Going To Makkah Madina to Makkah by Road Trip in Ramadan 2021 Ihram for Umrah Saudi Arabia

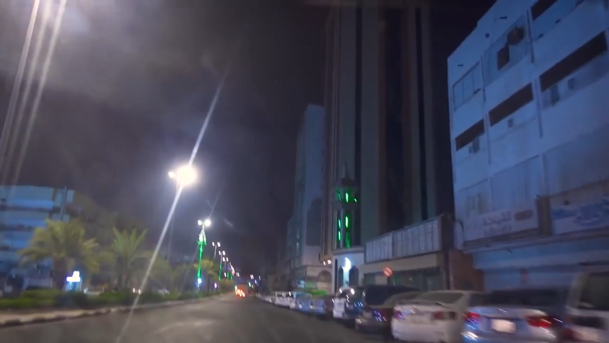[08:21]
یہ والی مسجد ہے اور اللہ کرے پارکنگ مل جائے بس یہاں پر